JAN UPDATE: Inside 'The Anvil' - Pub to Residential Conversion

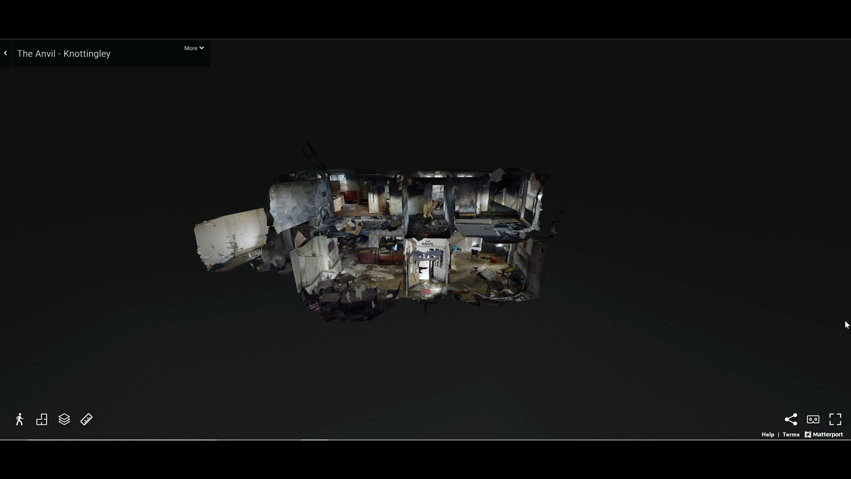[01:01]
So before I hand over the reins to Martin, who can show you what it looks like downstairs, I thought I'd just quickly remind you of what the Anvil looked like prior to any development works taking place. So I'm using the Matterport once again to show you.
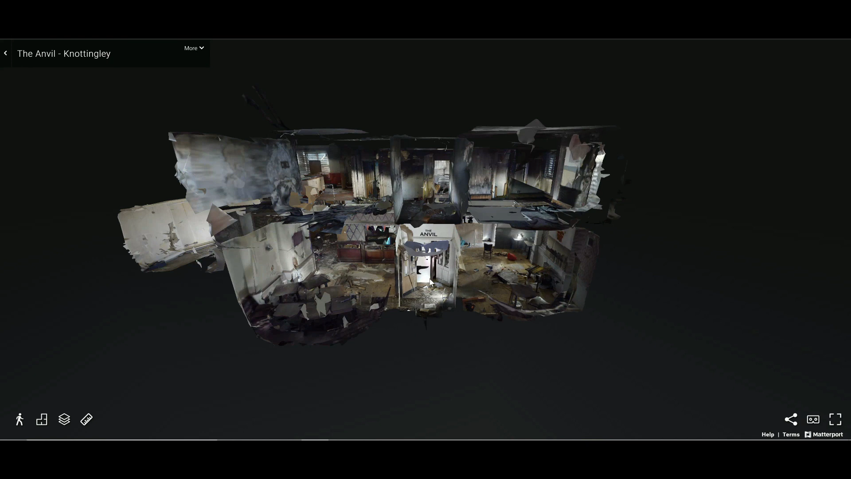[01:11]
So if we go through the main entrance, you'll see the Anvil right there. This is where the staircase is going to be with an entrance to the flat to the left and to the right.
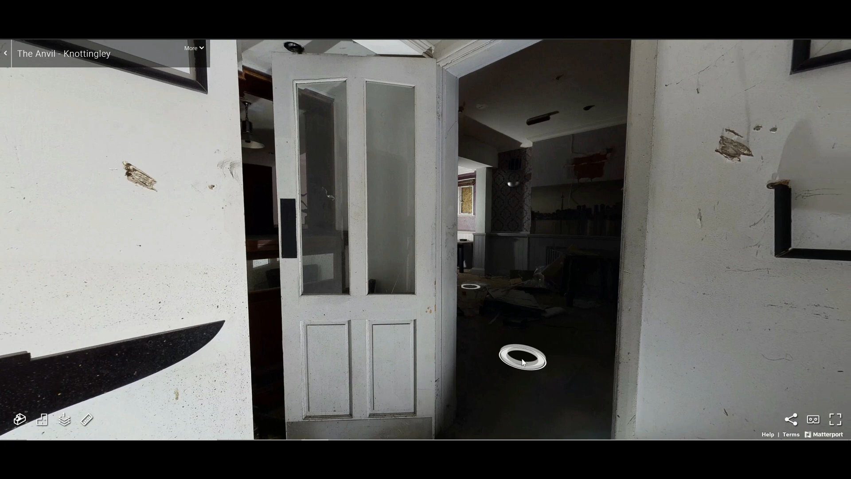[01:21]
I'm going to take you through to this flat and you'll notice that it's pretty dark in here.
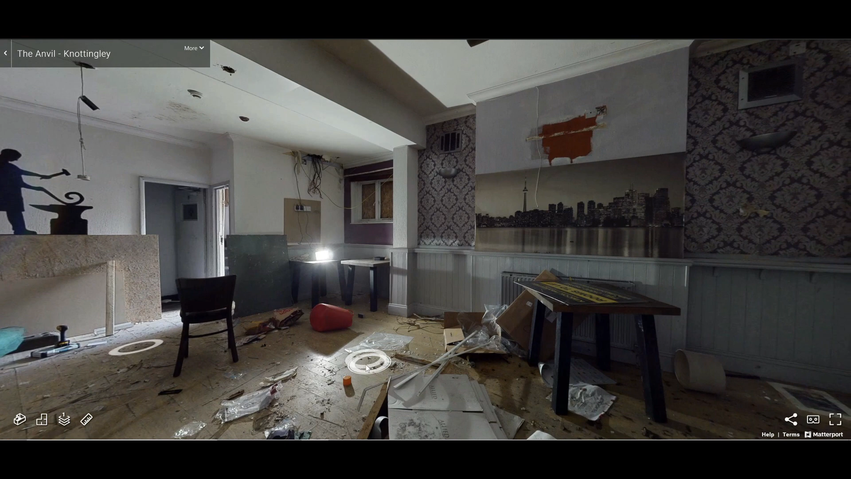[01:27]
And that's where the bar area is.
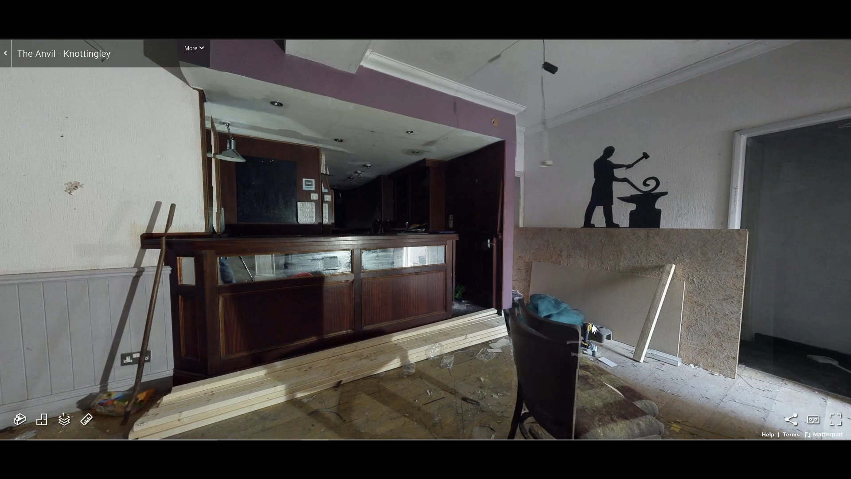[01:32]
You've got the men's toilets straight ahead there, ladies toilets to the left and the bar area.